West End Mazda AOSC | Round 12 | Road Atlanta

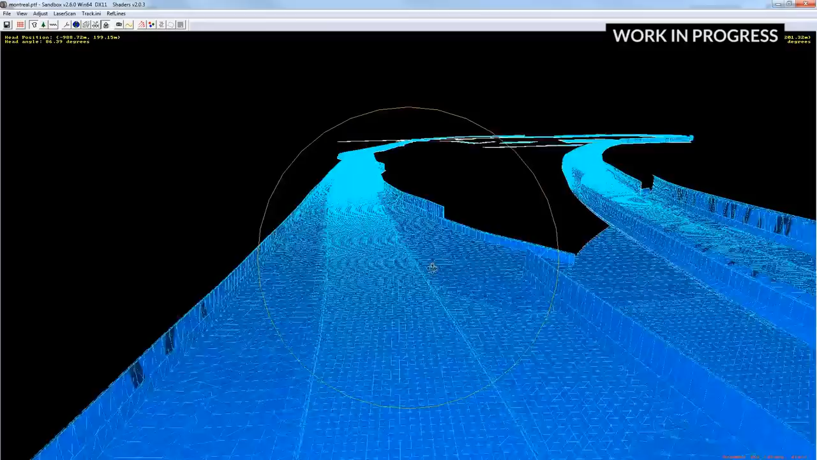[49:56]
We've also taken our laser scan data and applied that to the mesh.